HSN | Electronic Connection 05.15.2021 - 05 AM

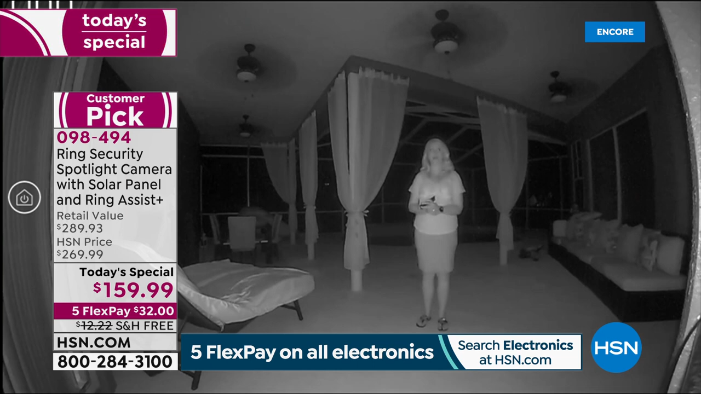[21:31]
Yeah, so this is all weather. This is going to be sealed for sleet, snow, sun, you name it. I've had friends in Vegas with it, Arizona with it. I mean, it is definitely going to hold up and withstand the elements. And now you're seeing my camera feed. So this is that infrared night vision. So you can see it's pitch dark. I mean, absolute darkness. I was, like, holding my phone a minute ago just so I could see where I was walking. Got my little seating area out here. Adam, you'll remember the little basketball game. There's my little dining table. Look at all this. You can see all the way across.